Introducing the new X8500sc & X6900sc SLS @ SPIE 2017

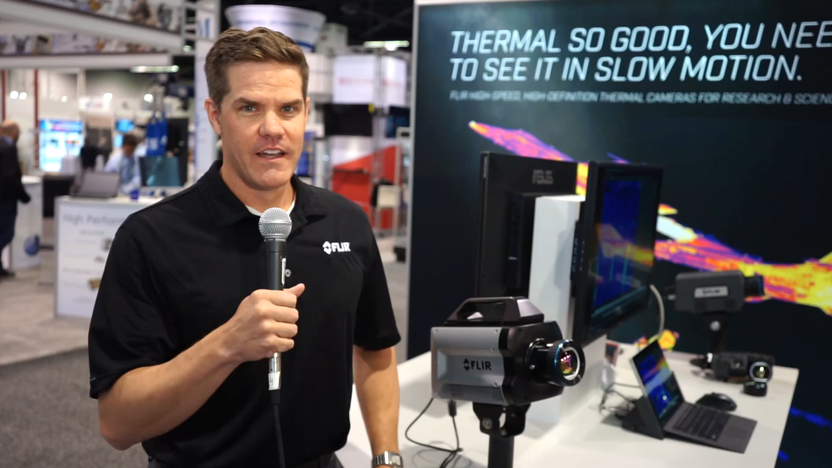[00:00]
Hi, I'm Chris Boehner with FLIR, and I'm here at the SPIE DCS Show, and I'm really excited about two brand new cameras. One is the X8500SC and the X6900SC Long Wave SLS cameras.